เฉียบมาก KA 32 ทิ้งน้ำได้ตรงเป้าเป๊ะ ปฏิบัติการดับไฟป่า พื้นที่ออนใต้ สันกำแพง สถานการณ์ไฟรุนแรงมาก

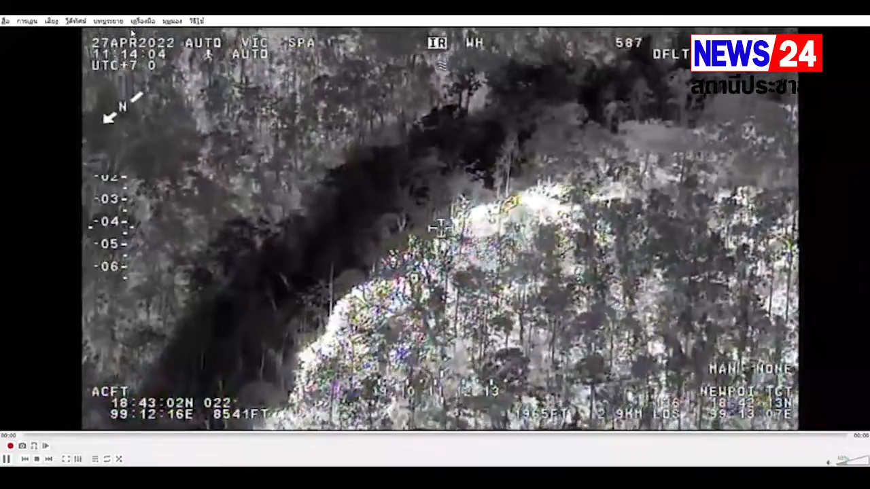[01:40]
โดยอากาศยานของทับอากาศพบจุดความร้อน 12 จุดในส่วนของ KA-32 ได้เข้าปฏิบัติการดับไปในพื้นที่ที่มีความรุนแรงมากที่สุดคือพื้นท
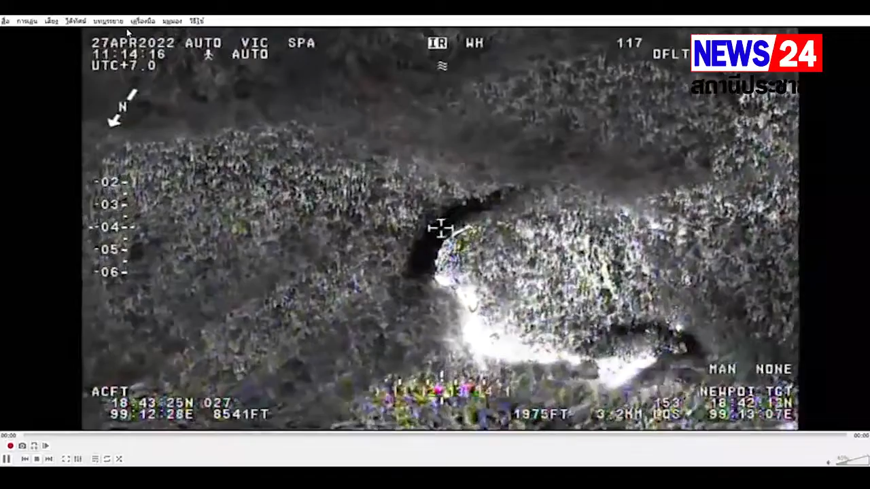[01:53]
ี่สำวนออนใต้อำพื้นสันกำแพงกังหวัดเชียนใหม่